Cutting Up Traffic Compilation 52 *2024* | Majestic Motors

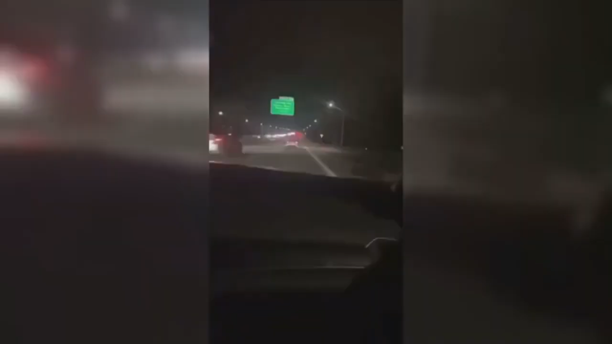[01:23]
this guy right here is cutting it real close man he's very confident fuck the boys that's what i'm talking about nigga let's go
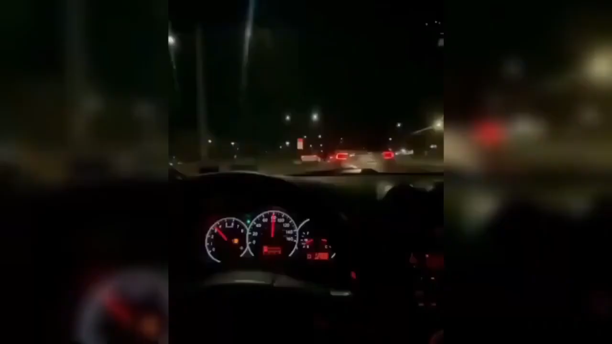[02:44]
bro just casually cutting up with some punjabi music in the background bro you gotta respect it
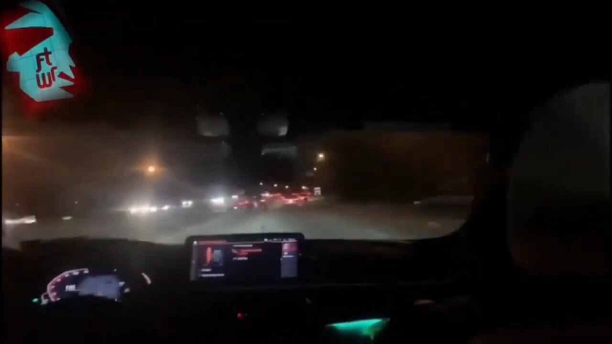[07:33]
Bro is just casually cutting up, slicing traffic, literally just slicing through everyone. . . . . .